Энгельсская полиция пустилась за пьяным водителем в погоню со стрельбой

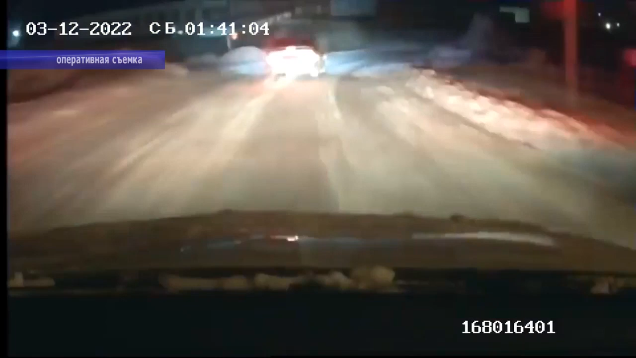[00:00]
28-летний злоумышленник, пытаясь скрыться от преследовавшего его экипажа ДПС, неоднократно выезжал на полосу встречного движения и совершал резкие маневры перестроения, создавая тем самым опасность для других участников дорожного движения. На неоднократные предупреждения полицейских о возможном применении табельного оружия правонарушитель никак не реагировал. Для остановки транспортного средства после предупредительного выстрела инспекторам ДПС было произведено несколько прицельных выстрелов по колесам автомашины,